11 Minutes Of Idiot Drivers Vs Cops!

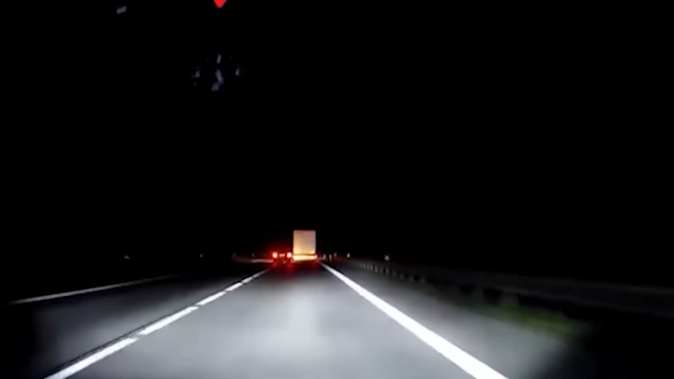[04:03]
This next clip is from Poland, and the police there don't mess around. You violate the highway code, and you're getting chased down.
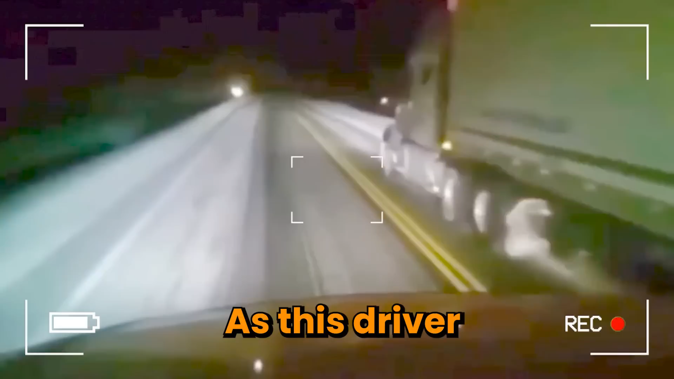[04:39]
as this driver tries to pass a semi on double yellow lines in the snow. I think he's lucky to get out of there with just a ticket.
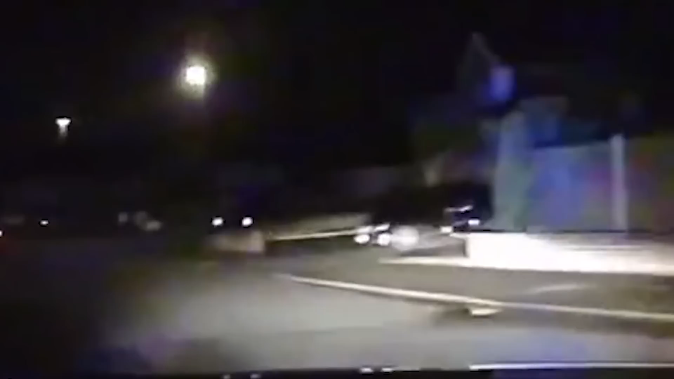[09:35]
Hampton, and he's back onto Woodford. He's gone all the way round, but he's continuing on Woodford.
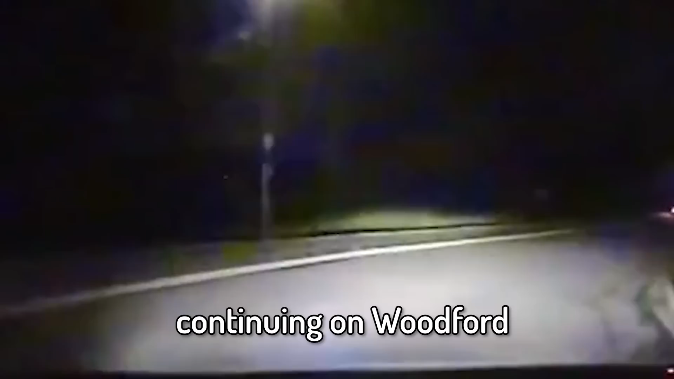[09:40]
Marked vehicle ahead of me. Left, left, left. Got him.
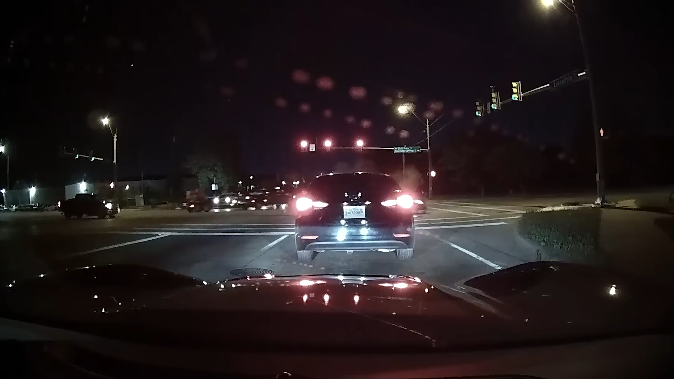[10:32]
A drunk idiot is about to be quickly collared by a conveniently placed cop.